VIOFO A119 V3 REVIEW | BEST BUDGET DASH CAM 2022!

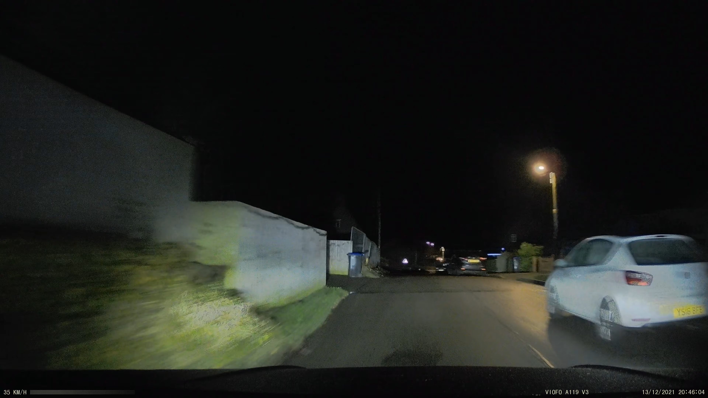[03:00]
I live in a small village where there are not many streetlights around,
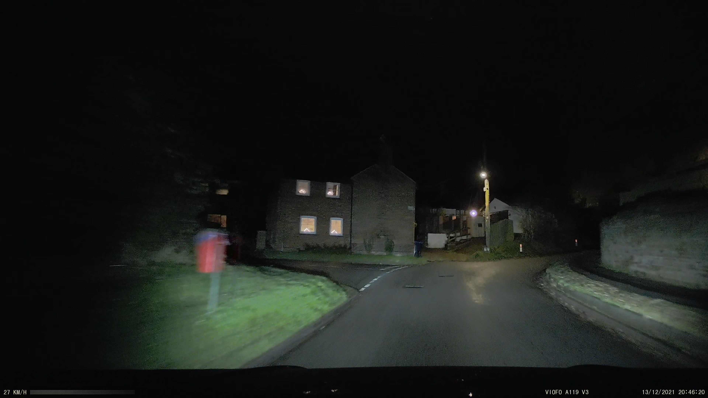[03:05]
but as you can see, the dashcam captures loads of detail, even in low light. This is because of the Sony Starvis sensor which is more sensitive,
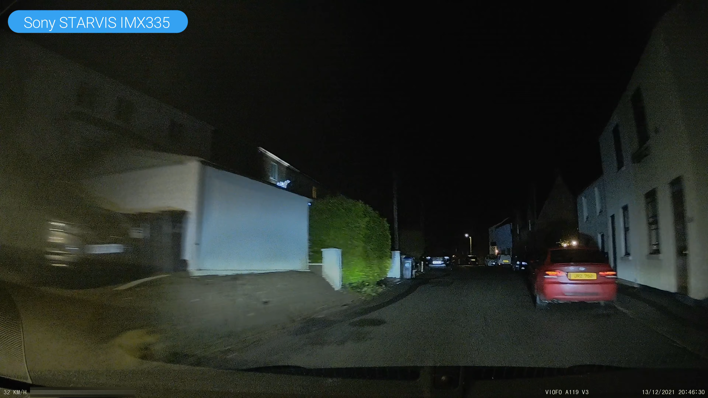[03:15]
as well as the larger aperture lens that lets in more light.